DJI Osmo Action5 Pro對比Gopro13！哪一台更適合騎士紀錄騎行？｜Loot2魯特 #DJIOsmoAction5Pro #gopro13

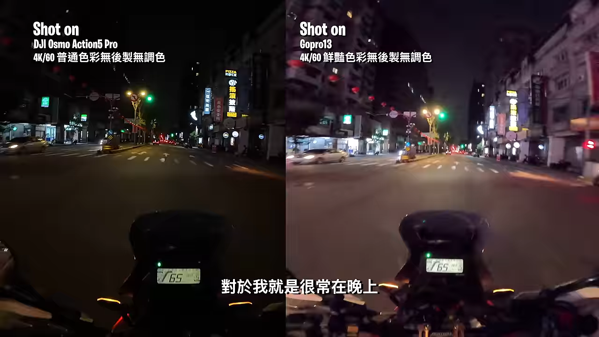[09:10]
很常在晚上拍攝第一人稱騎車視角的畫面來說Action 5 Pro的表現真的很好而GoPro的話感光元件天生就比Action 5 Pro還要小所以拍攝起來我覺得跟前幾代好像沒有什麼特別的差異啦